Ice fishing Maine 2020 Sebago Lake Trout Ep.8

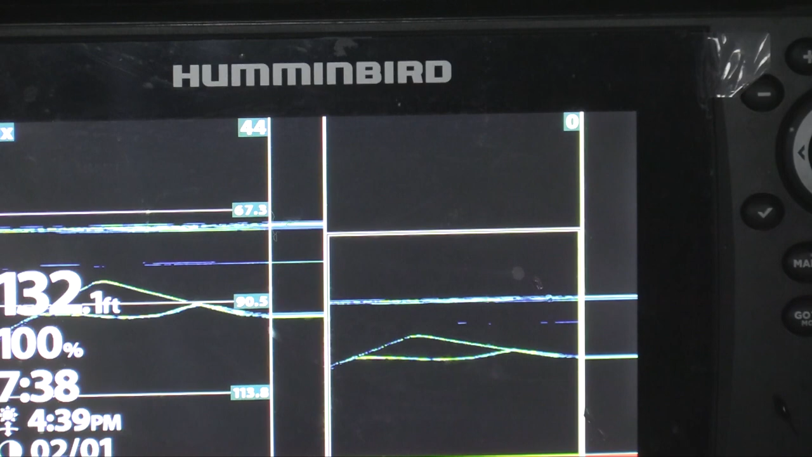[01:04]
still right with me there he is too he should hit you no he dropped off i'll go down by him i'm gonna go right by him oh you got him that time that ain't a big fish